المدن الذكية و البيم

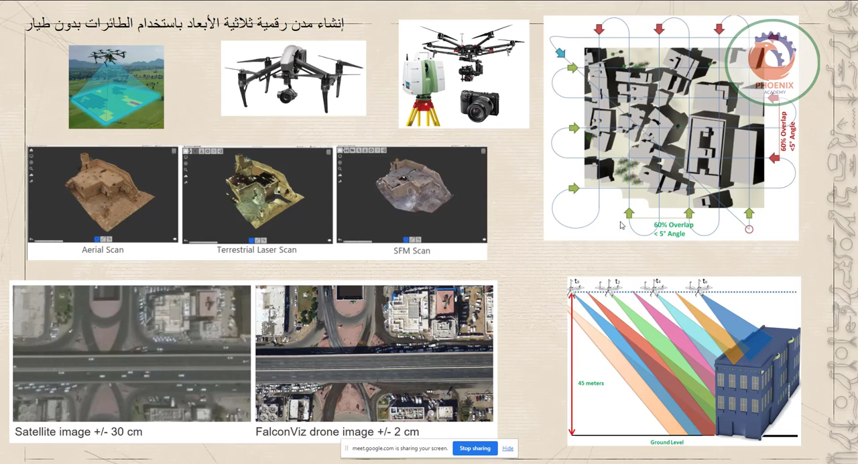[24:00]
ان تبقى عندك موضل سري دي وفيه ابدات كل شوية
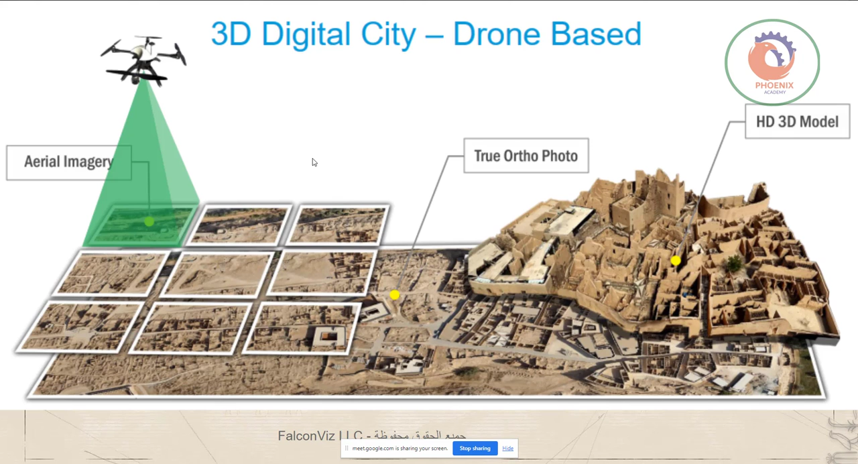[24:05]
البحريب مثلا عملوا فيها الموضوع دوت دي بعض البرامج اللي ممكن ان انت استخدمها